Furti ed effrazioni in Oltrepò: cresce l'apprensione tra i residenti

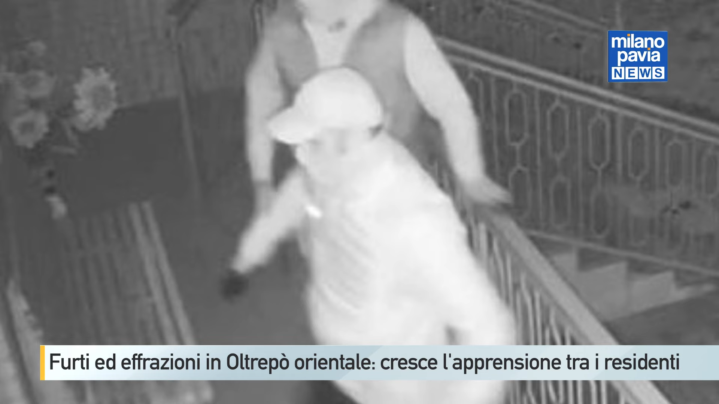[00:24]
Cappellini sportivi in testa sarebbero stati filmati grazie alla videosorveglianza privata dell'abitazione. Sono in corso le verifiche delle immagini circolate sui social nelle scorse ore,